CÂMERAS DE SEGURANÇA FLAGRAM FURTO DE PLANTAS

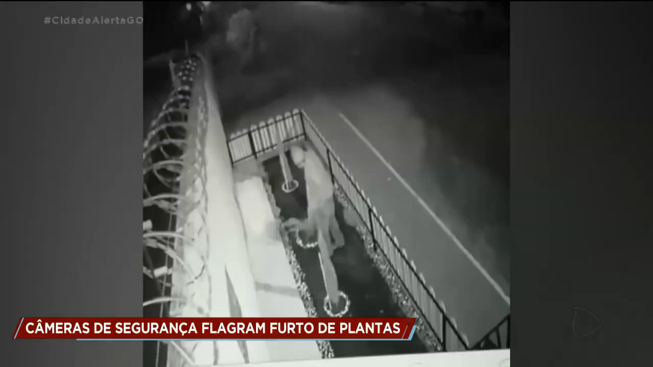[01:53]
Já aconteceu muitas vezes. Eles vieram primeiro, eles roubaram a câmera da vizinha lá, depois eles vieram para cá, aí eles roubaram a planta da vizinha aqui, do lado, aí eles vieram depois, roubaram a minha planta que eu tinha plantada ali, que eu já coloquei até outra no lugar, aí depois eles vieram pichar a nossa câmera aqui do outro lado. Chegaram a pichar a câmera para furtar plantas. Eu acho que eles queriam roubar a casa, porque vieram de três, eles eram três.